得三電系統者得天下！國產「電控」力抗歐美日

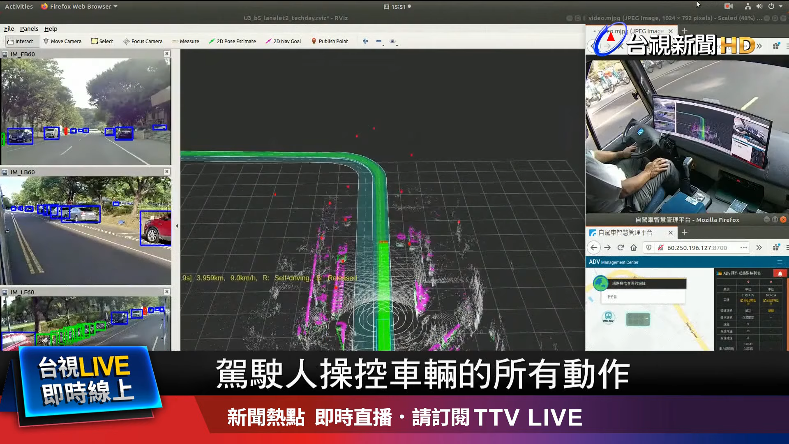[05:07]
驾驶人操控车辆的所有动作就是一连串数据化讯号而